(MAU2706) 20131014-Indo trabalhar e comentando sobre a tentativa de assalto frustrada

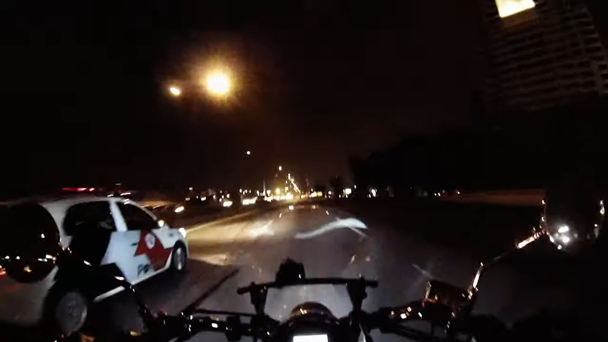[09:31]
cinco na verdade, quatro de cinco minutos e um de dois minutos e meio, de uma mesma sequência, e aí eu coloquei para, para, para se juntar lá, para fazer um único vídeo de vinte e dois minutos, num formato que a GoPro tem, que é para YouTube, então um vídeo de vinte e dois minutos,
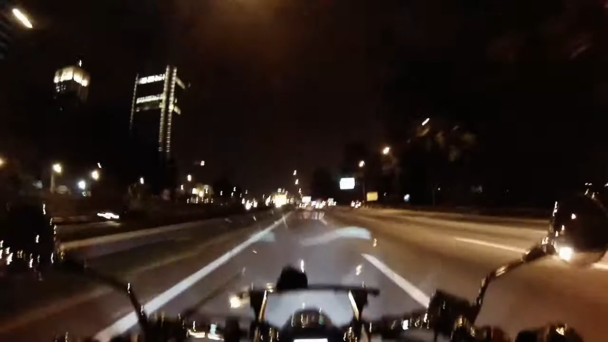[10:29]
Bom, voltando ao que eu estava falando, é, um vídeo de vinte e dois minutos, que, pela, pela gravação da GoPro em HD 720, ele teria, mais ou menos uns, uns dois giga, pelos que eu tenho filmado, vai dar um ponto nove, lalalá,